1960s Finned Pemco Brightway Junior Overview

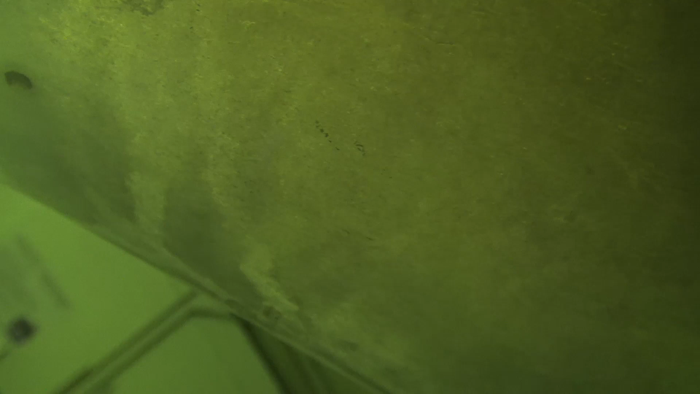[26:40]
You can see the lovely Pimco logo.
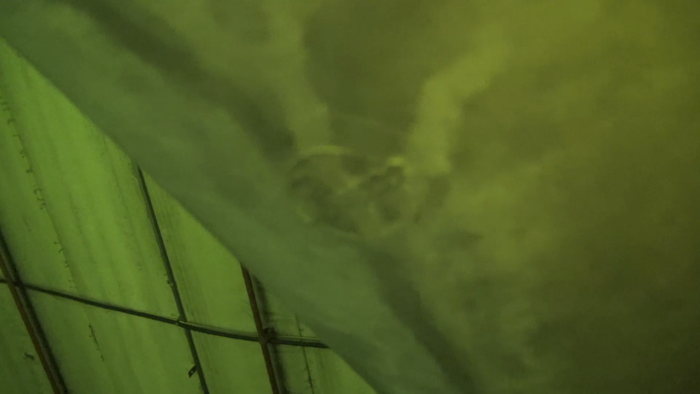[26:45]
Really nice.
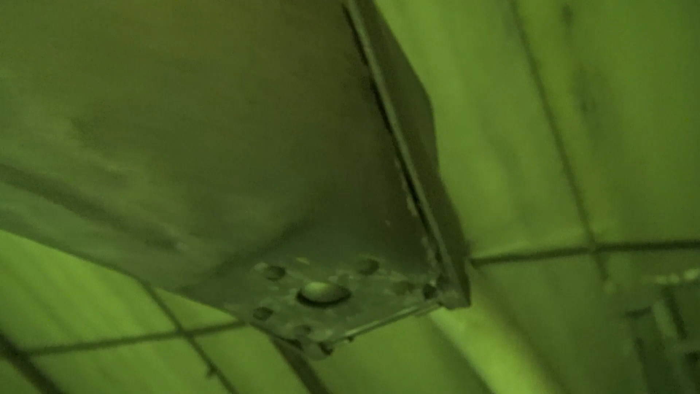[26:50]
You can see the hinge section on the back here.